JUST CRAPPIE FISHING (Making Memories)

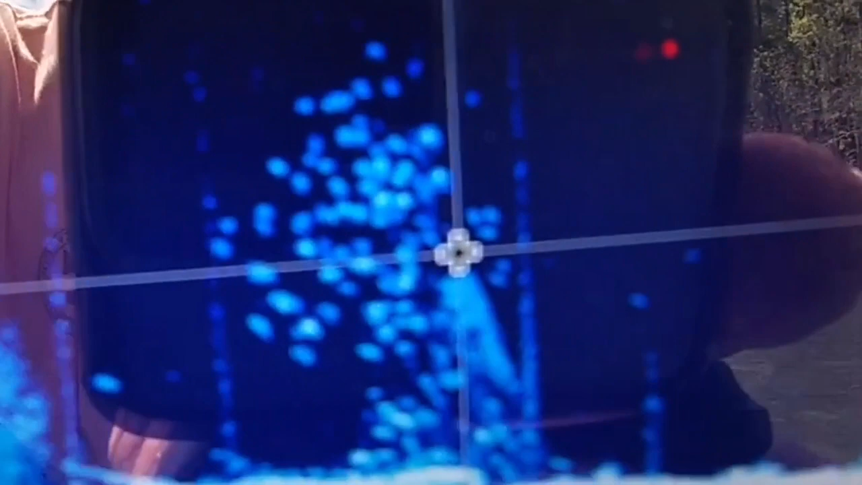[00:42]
This is what we're looking for. First place I checked piled up in crappie.